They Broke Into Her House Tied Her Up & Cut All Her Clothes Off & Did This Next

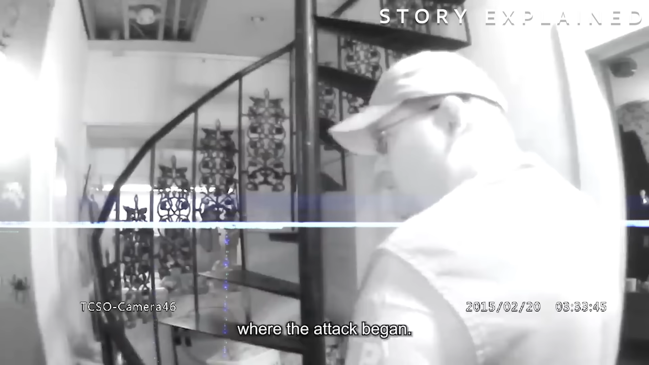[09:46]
They kick the door and they come up these stairs and get them before they're going to be able to know what's going on.
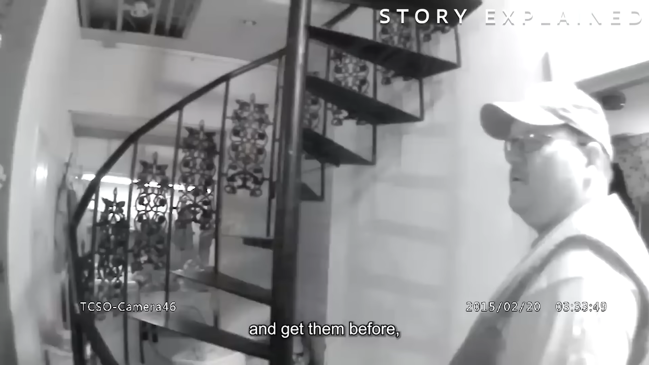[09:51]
The only part that's getting me is how do you...